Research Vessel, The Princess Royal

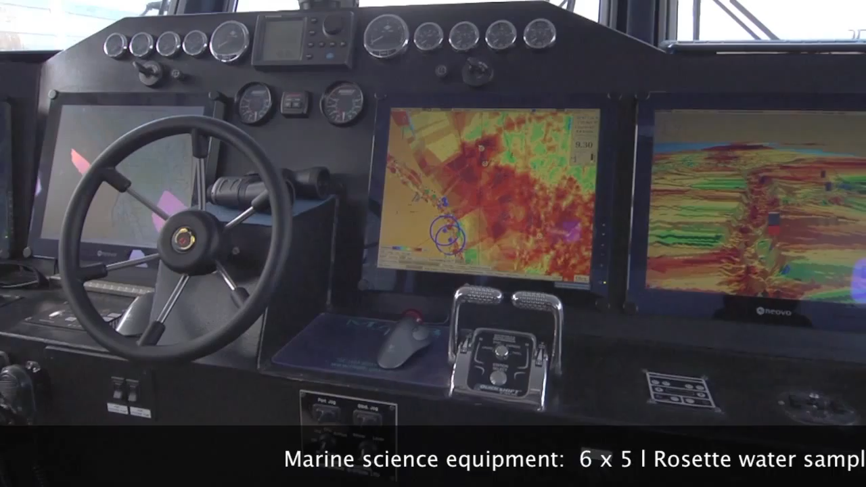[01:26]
We also have a single beam echo sounder coupled with a 3D bottom recognition software.